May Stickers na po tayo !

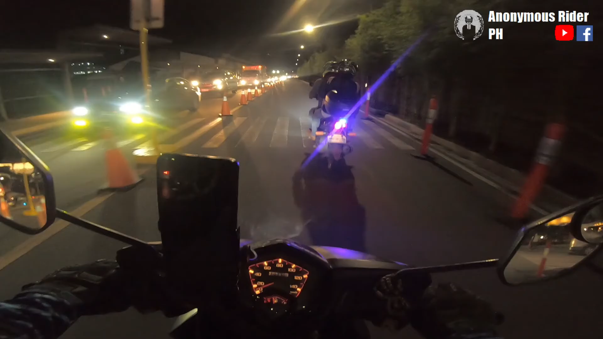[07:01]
Alright. Grabe yung traffic doon. Dumaan tayo ng looban para lang makalusot doon sa traffic sa may A Bonifacio. So, dito tayo dumaan sa may bandang Ayala Mall, guys. So, tutay, pupunta tayo doon sa may Commonwealth, yung pinagawaan natin ng sticker. Babalikan natin dahil good news after 3 days. Meron na, naiprint na yung sticker natin, you know. Woo! Yeah! So, meron na tayong sticker.
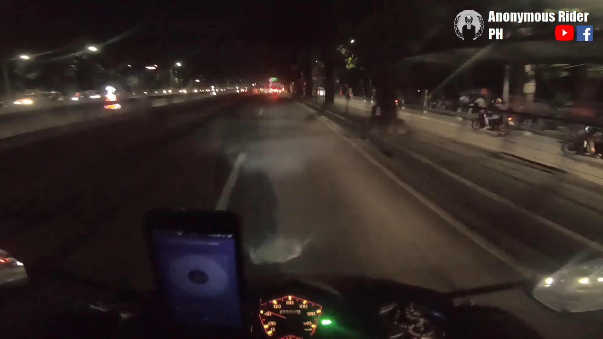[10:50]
Kung sino ka man kuya, next time huwag mo na gagawin yun, kasi nakakabala. Saka yung hangkas mo, wala pang helmet, nakasombrero lang.
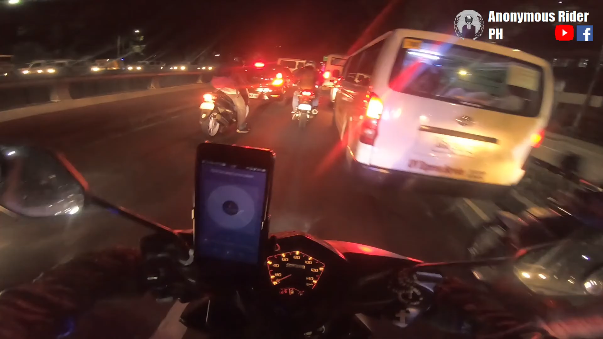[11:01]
Kasha, kasha, kasha. Alright, nakalusot. A few inches later. Ito yung LG Lugawan. So, ayan yung gate na yan. Closer.